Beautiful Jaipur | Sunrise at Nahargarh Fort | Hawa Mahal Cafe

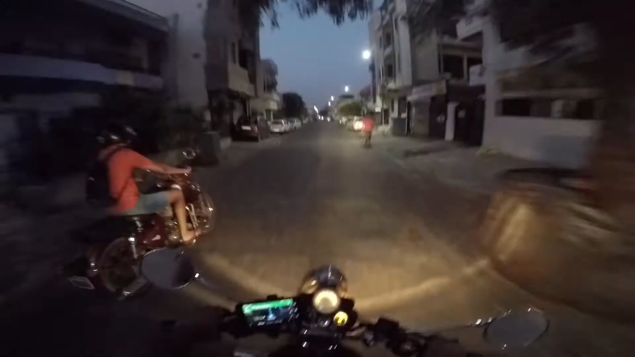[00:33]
Someone told me I should not miss sunrise from Nahargarh Fort, and I decided I won't. We checked sunrise timings and left around 5 a.m.
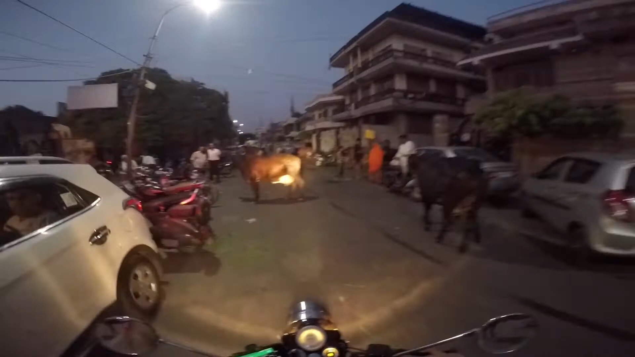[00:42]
from the hostel. Finding our way through cows, camels, people and beautiful streets of Jaipur. Thanks to Google Auntie though.